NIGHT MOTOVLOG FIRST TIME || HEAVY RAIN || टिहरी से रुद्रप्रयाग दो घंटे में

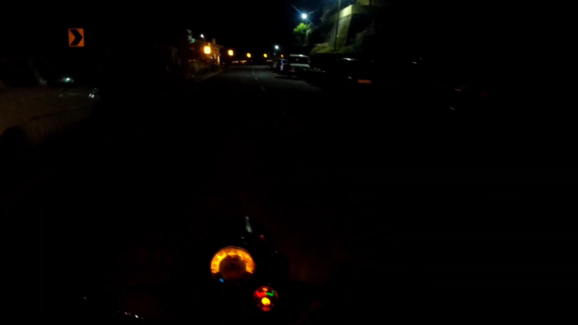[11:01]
तो अभी फटाफट चलेंगे, अगर सुनिए पापा का फ़ोन आया था, मम्मी का फ़ोन आया, टेंशन ले रहे हैं वो लोग।
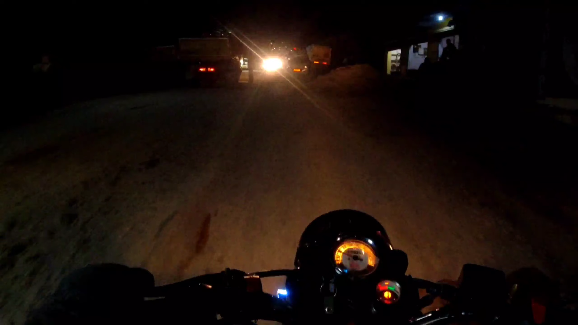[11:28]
यहाँ पे सारी जगह अगल बगल, और अगर लाइट नहीं होगी आगे से तो पता नहीं आपको कुछ दिखेगा भी कि नहीं।
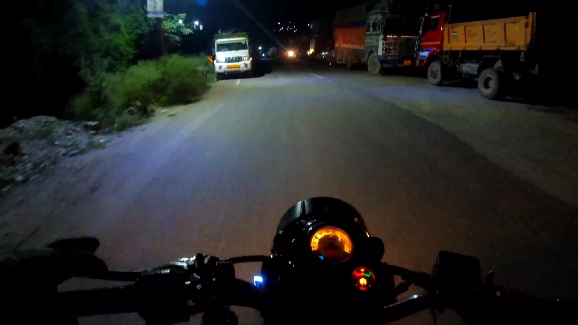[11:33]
तो चलते हैं अभी फटाफट, तिलवाड़ा पहुँच गए हम, और यहाँ से घर मेरा 7 किलोमीटर है।
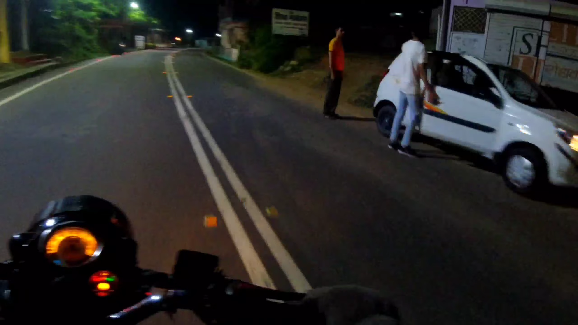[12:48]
अब ऐसे 7 ही किलोमीटर है, पर फिर लग गई तो फिर भीग जाऊंगा यार। और ये मेरे भैया लोगों का होटल है, टाटा बाबा रेस्टोरेंट, आशीष कंडारी, तिलवाड़ा के। तो अभी भैया से तो मिल नहीं पाऊंगा,
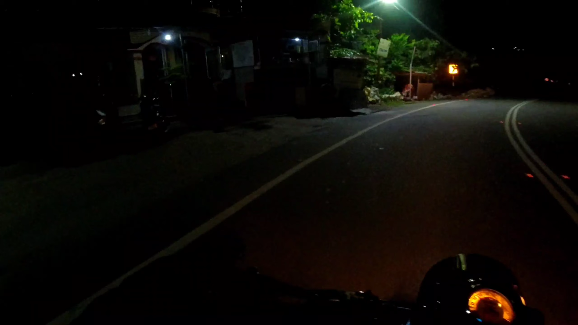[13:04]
तो आप लोग अगर ये वीडियो देख रहे हैं तो यहाँ ज़रूर विजिट करें, रहना हो आपको तो रहें यहाँ। अब देखो पूरा अंधेरा, पता नहीं कैसा वो आ रहा है, दिख रहा है कि नहीं आपको।